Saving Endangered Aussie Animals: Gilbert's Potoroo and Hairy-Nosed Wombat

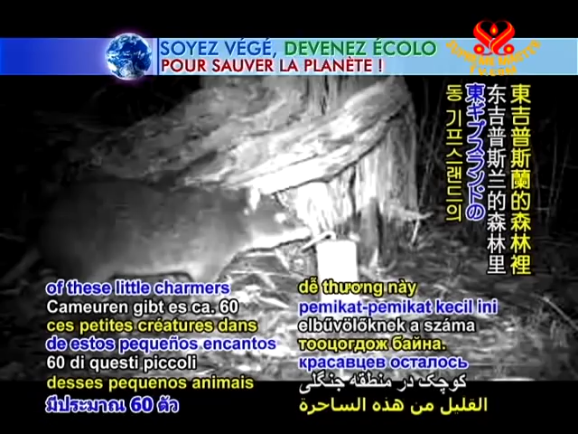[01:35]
There are about 60 of these little charmers in a forested area of East Gippsland in the state of Victoria.